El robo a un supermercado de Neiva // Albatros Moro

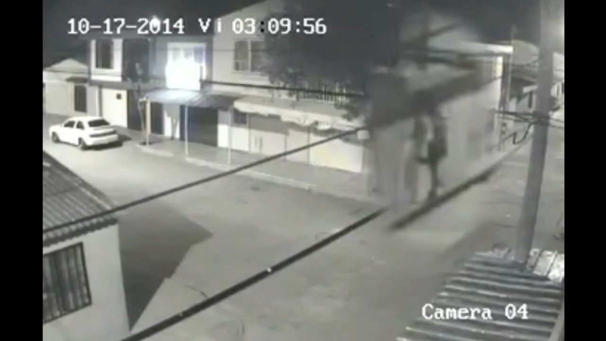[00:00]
En el video se observa como el delincuente se sube hasta el segundo piso y se las ingenia para abrir la puerta y entrar. Luego el hombre observa a que nadie lo detecte e ingresa al supermercado y
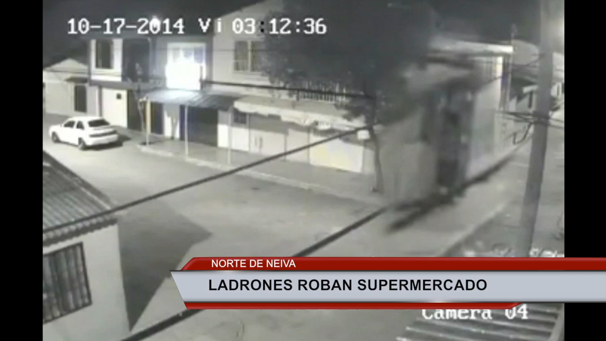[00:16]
con una linterna busca en el interior del negocio.
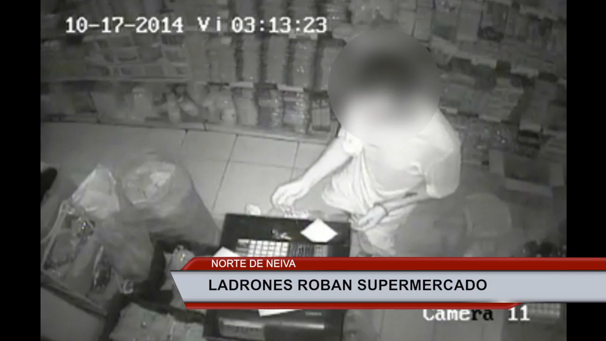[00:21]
Después llega directamente hasta el sitio donde está la caja registradora. Al no poder abrir la caja registradora toma la decisión de llevársela al hombro.
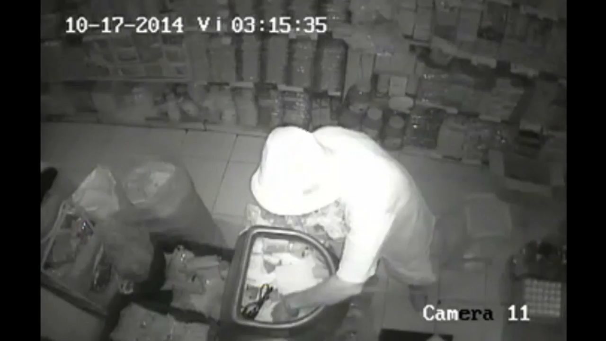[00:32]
También se lleva una bolsa con monedas y dos bolsas con leche. Incluso aprovecha y se carga varias cajetillas con cigarrillos.
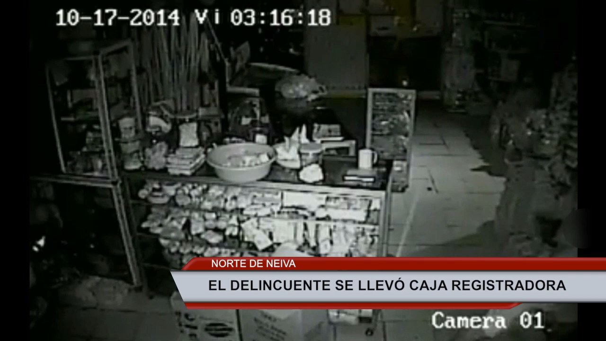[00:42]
Minutos después pasa otro delincuente y aprovecha que la puerta quedó abierta e ingresa.
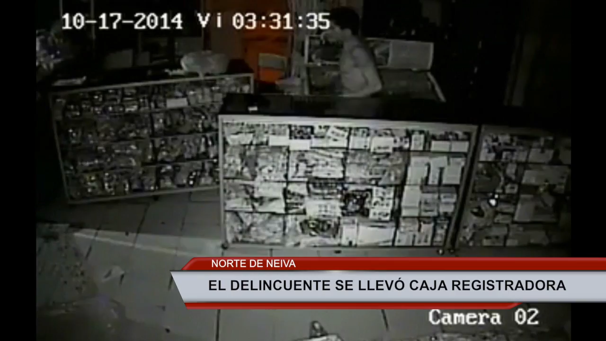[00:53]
En medio de la oscuridad el ladrón se lleva varios kilos de arroz.
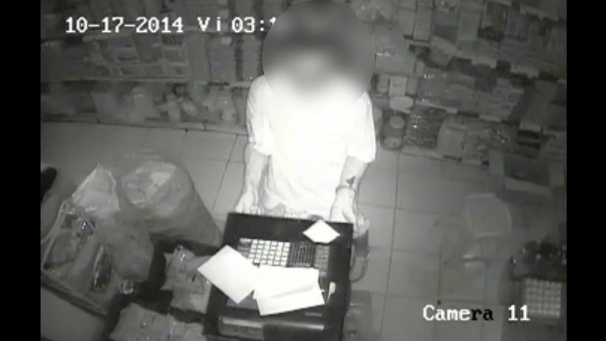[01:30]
El hombre que se llevó la caja registradora es buscado por las autoridades en la comuna número 9, lugar donde ocurrió el asalto.